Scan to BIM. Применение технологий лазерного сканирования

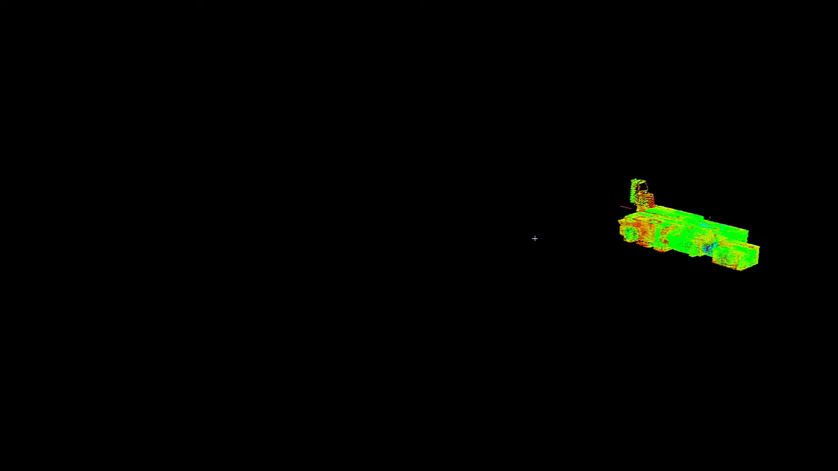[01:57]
То есть мы предлагаем использовать наши технологии, то есть лазерные сканеры, и поэтажно мы сканируем
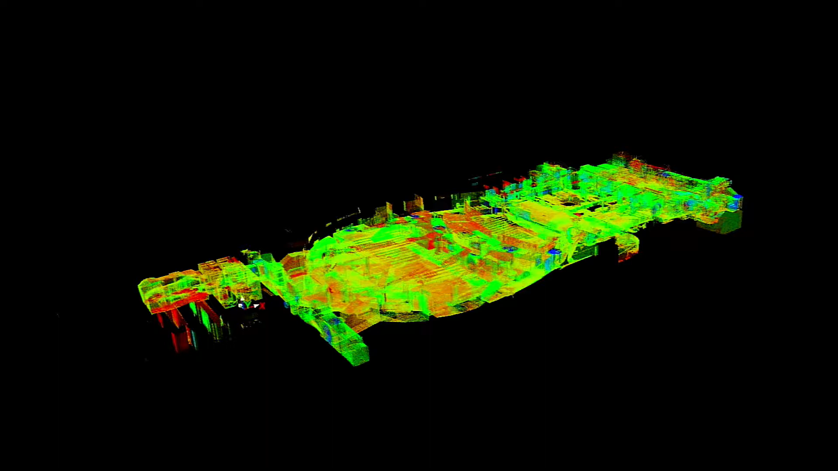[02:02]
здание, помещение, целые предприятия.
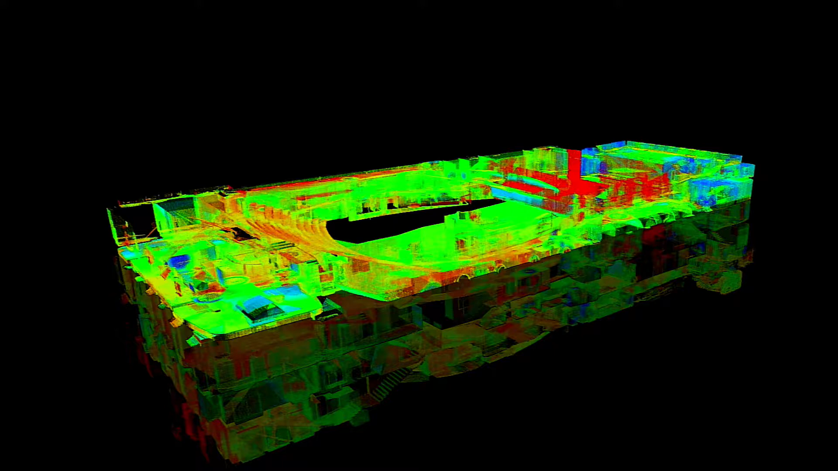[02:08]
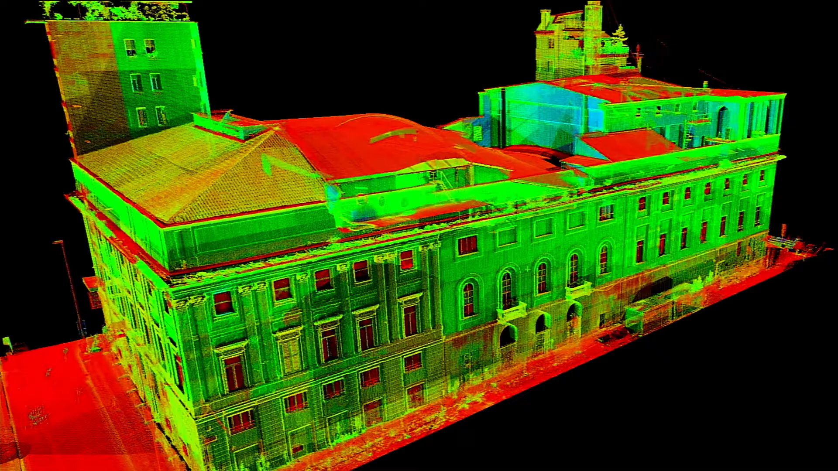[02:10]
Изнутри, потом мы делаем фасадную съемку,
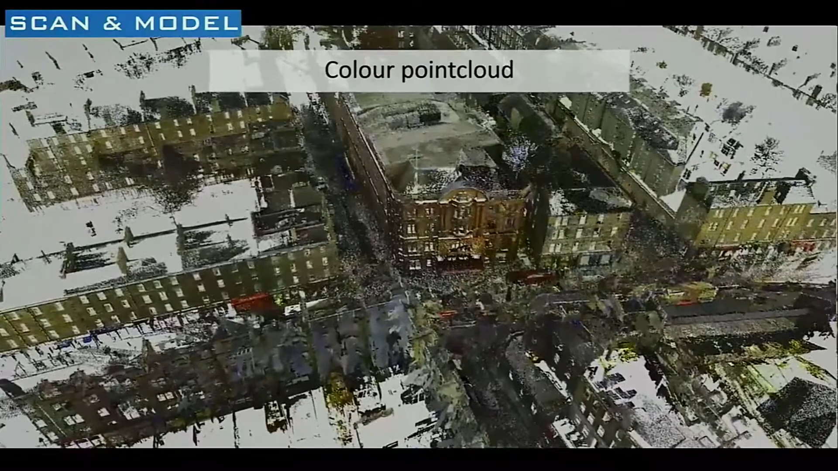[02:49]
Так выглядело облако точек, после чего была построена в Revit трехмерная модель.
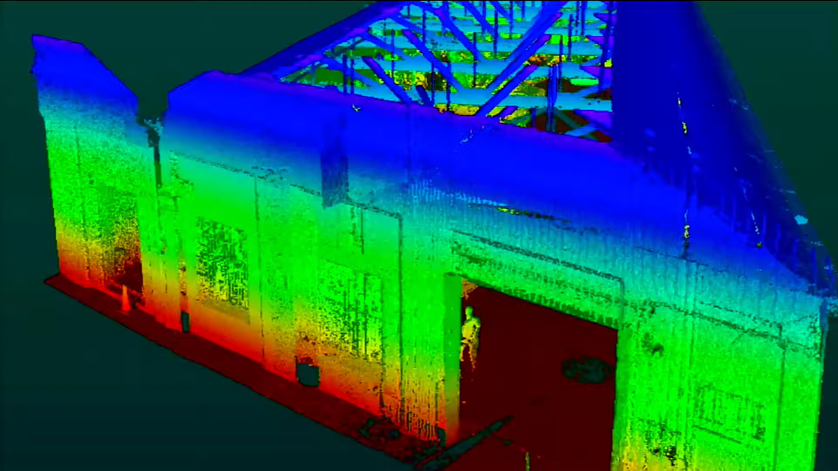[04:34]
То есть также еще один гражданский объект, то есть на основании облака точек была построена 3D-модель, также в Revit.
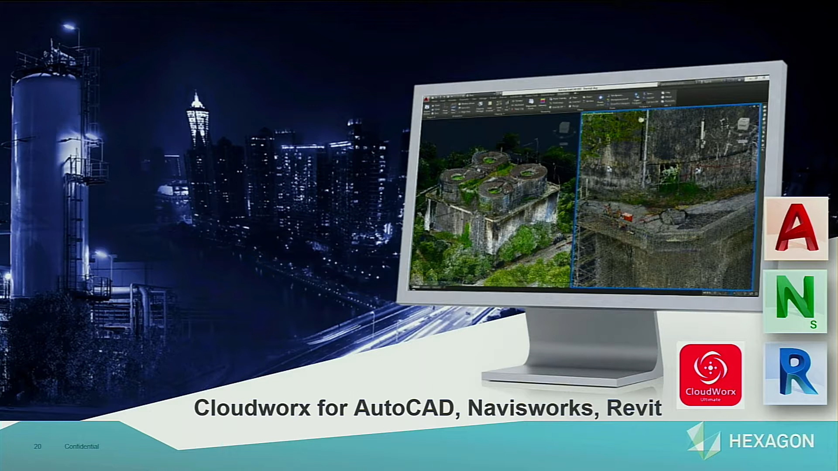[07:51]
Это для того, чтобы переносить многомиллионные, многомиллиардные облака точек программного обеспечения на Navisworks, Revit, AutoCAD, Civil и так далее. То есть там, неважно, какой объем у облака точек, любой облако точек откроется в AutoCAD. Если напрямую скидывать DXF формат, это просто будет невозможно.
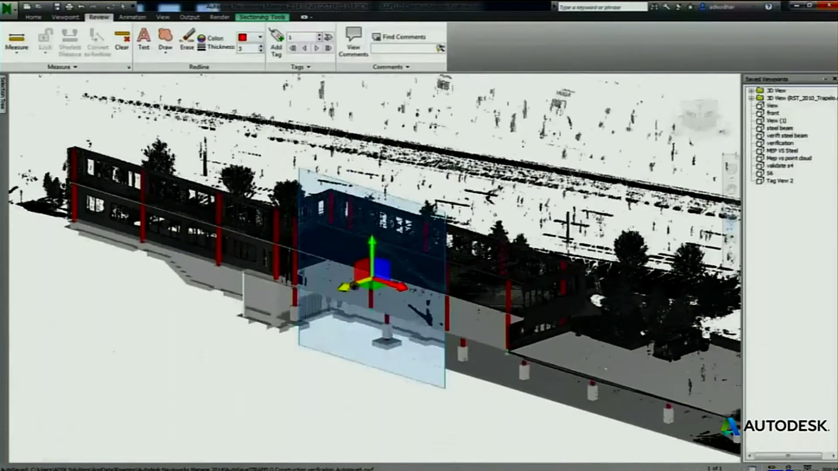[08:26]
Стоит труба на месте, стоит балка на месте и так далее.
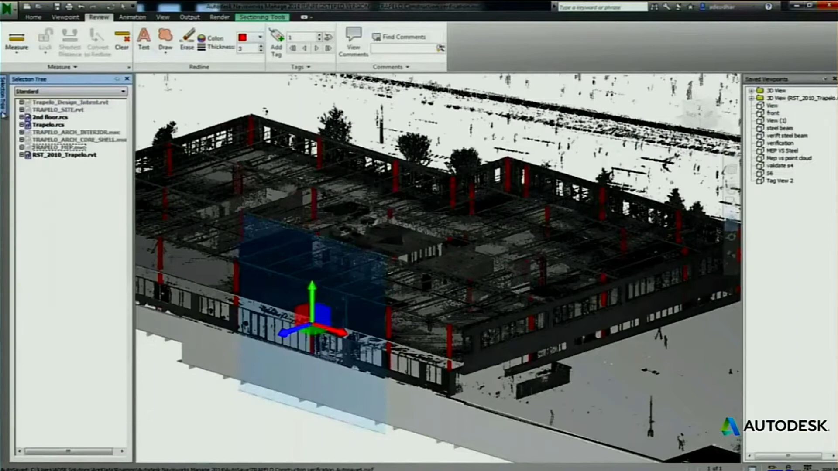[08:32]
Колонны, смещения, это все будет видно в программном обеспечении Navisworks.